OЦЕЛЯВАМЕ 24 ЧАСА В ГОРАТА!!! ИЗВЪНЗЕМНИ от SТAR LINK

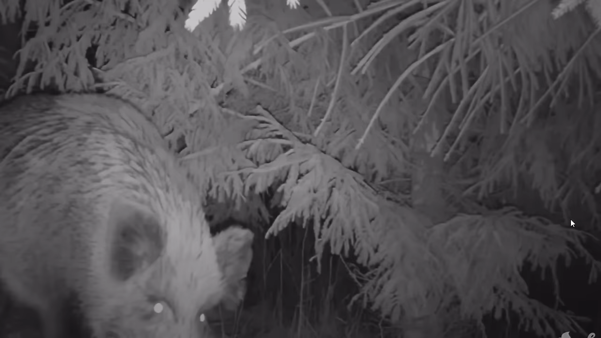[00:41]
Така че има и диви прасета, има и доста дивеч, който се надявам да ви покажем.
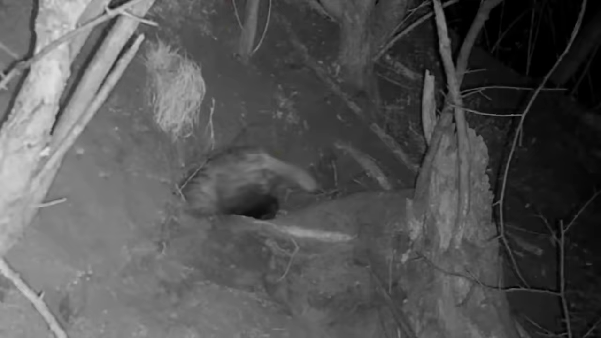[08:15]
И да сложим фотокапана за вечерта.
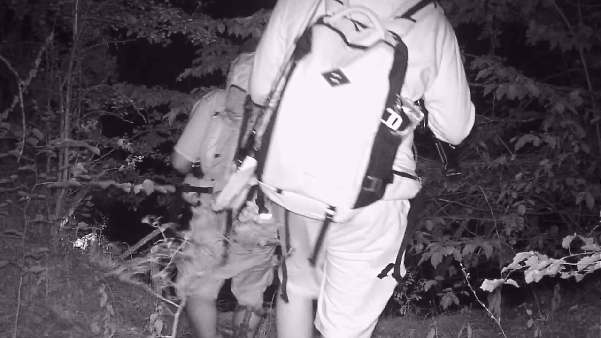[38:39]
Ете. А? Ете. Къде? Не знам, мякъде там.
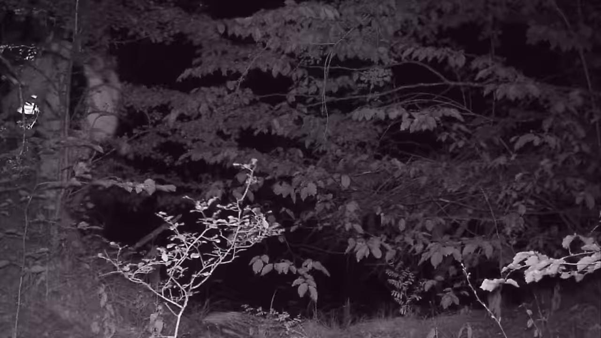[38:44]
Ето ги. О, копеле! Ето ги. О, копеле! Прасета!